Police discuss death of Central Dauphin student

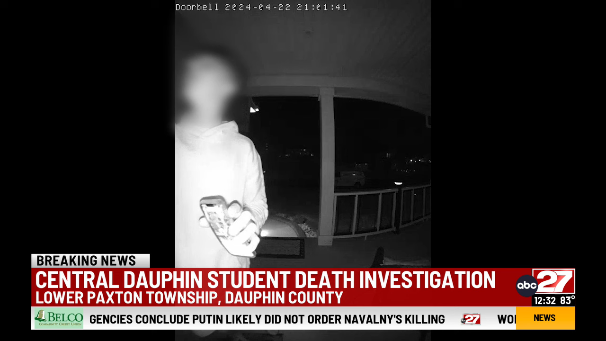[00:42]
Ring doorbell footage at the house shows Justin going outside. Lower Paxton Township police say in the video, it appears Johnson is being chased but says that is not the only video that is out there and they're taking a look at all video evidence.
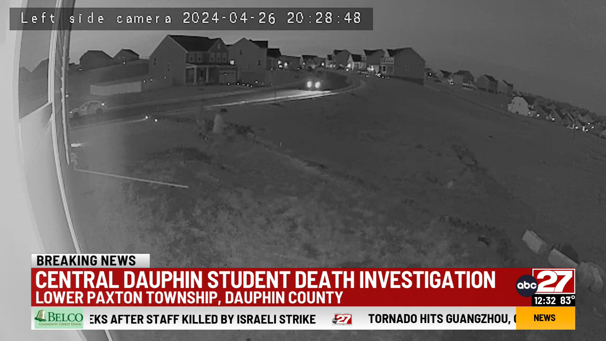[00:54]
Video also picked up racially insensitive language.